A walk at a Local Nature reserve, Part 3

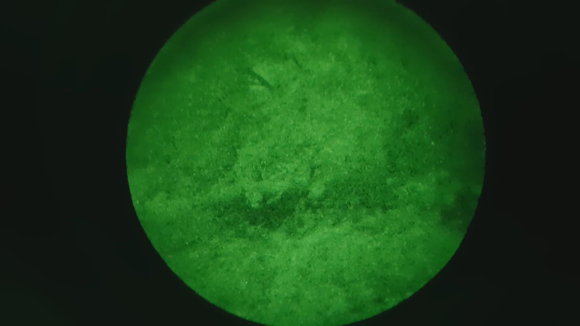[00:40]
I think it's a hedgehog right, right down there, right at the end.
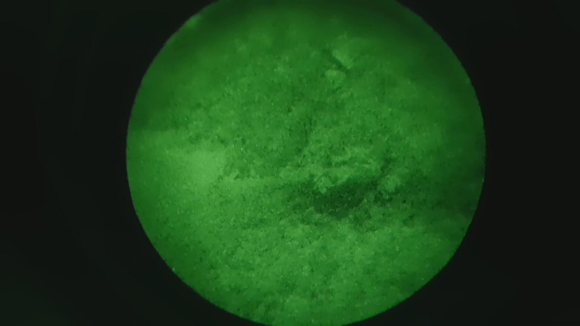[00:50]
Yeah, right there, right there in the centre, centre down there is a hedgehog I think.
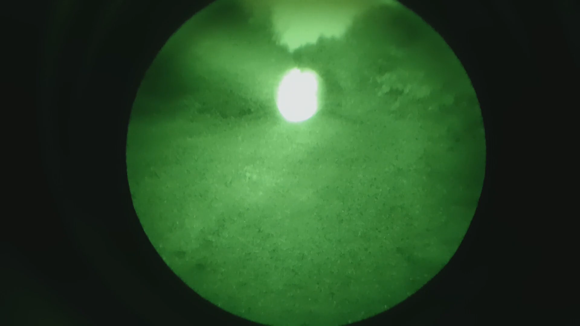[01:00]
I can see something. Oh, it's vanished.
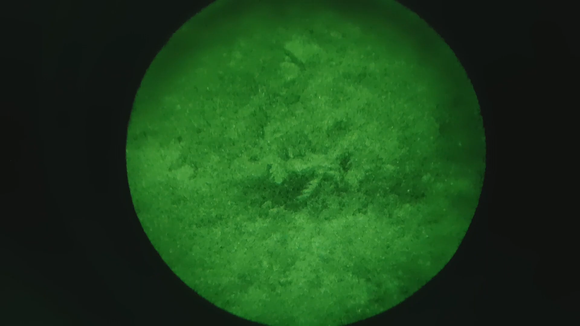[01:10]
Yeah, it's vanished. Unlikely it was a hedgehog. Yeah.